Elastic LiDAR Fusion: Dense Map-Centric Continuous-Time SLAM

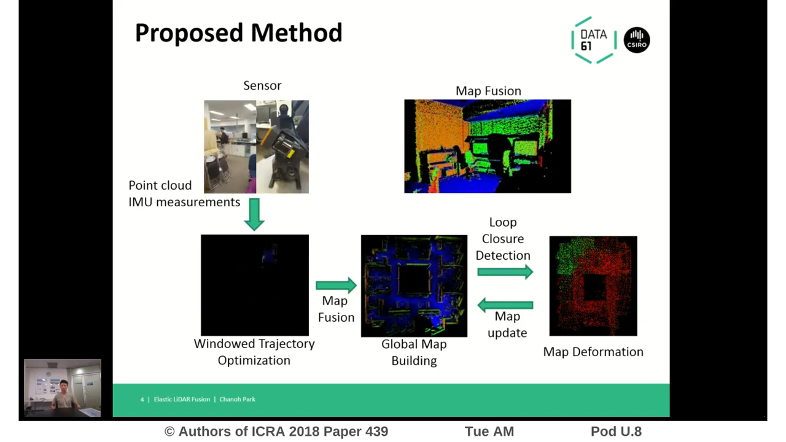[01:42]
Then, right after loop closure detection, we close the loop by deforming the map itself instead of carrying out the global trajectory optimization. As a result of removing the global trajectory optimization, the system does not need an up-line processing at all. Here are some experimental results. First, we compare the loop closure codes of a multiple travel scenario.